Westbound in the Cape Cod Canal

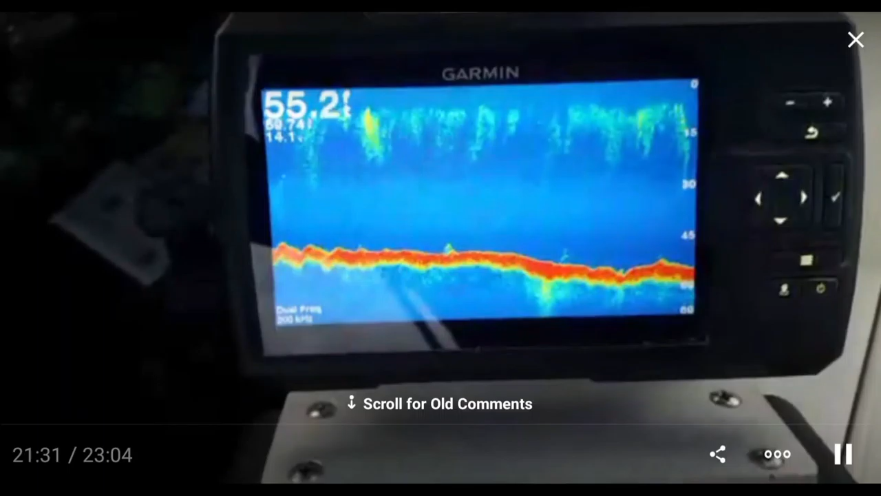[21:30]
As I go along the bottom, you can see the bottom changes depth a little bit. And here's an electronic chart.
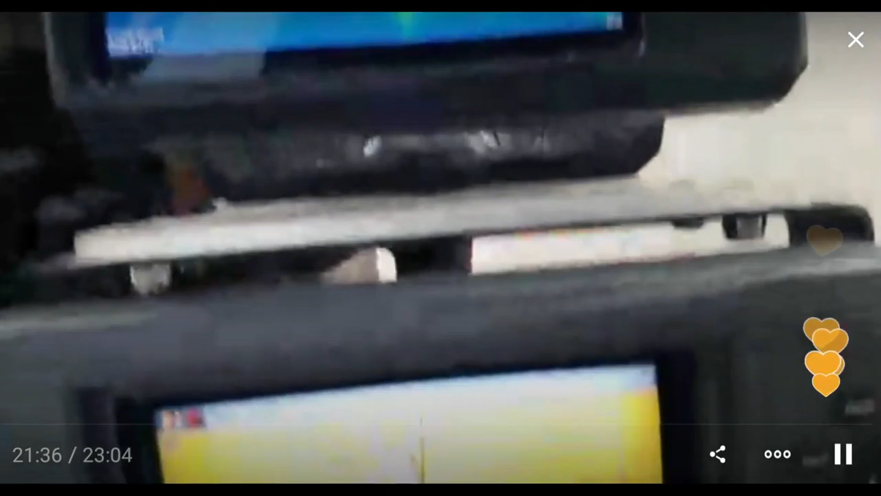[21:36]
So you can see I'm in a gentle left turn. Depth.
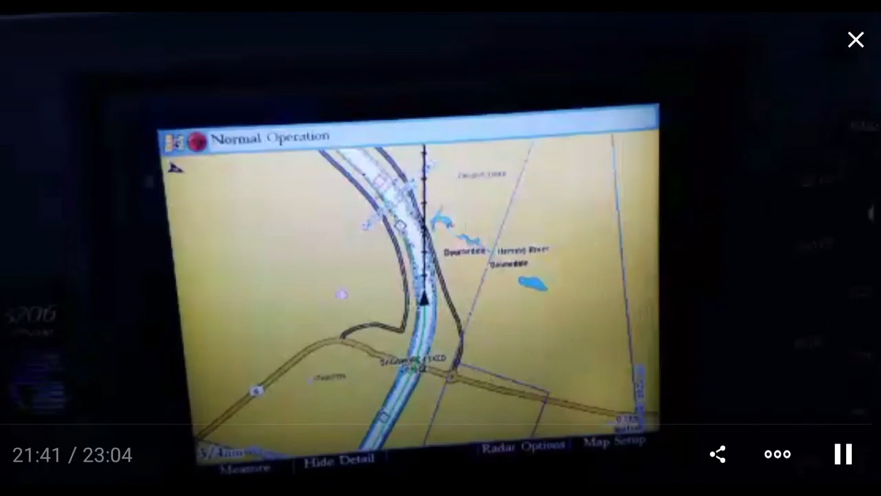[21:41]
The depth is 52 feet. Water temperature surrounding up to 60.
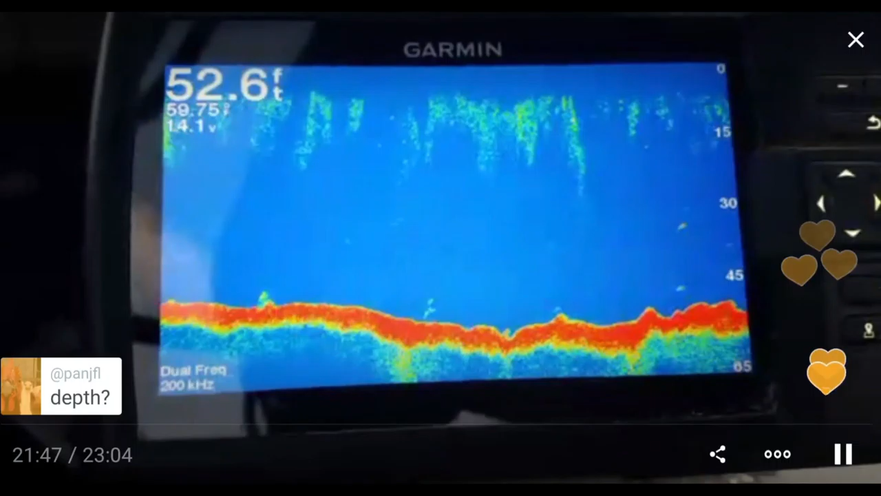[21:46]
On screen: depth 52.6 ft
And battery voltage, 14.1. I like the fact that it shows the battery voltage.